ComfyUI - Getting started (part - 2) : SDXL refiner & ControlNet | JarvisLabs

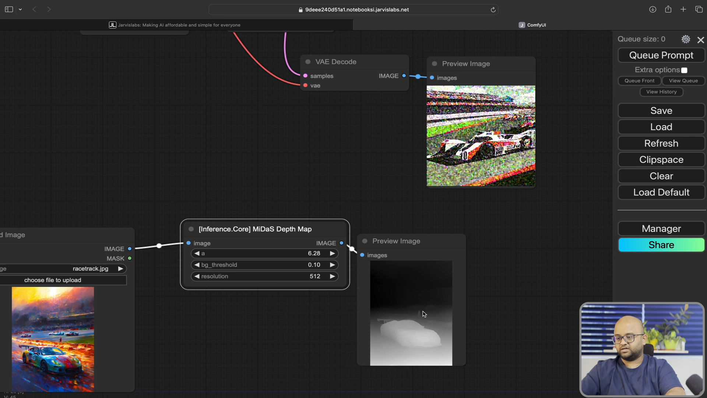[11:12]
That is also like some other cars in the background we can see. Now the question is how do we connect this depth map into this existing workflow?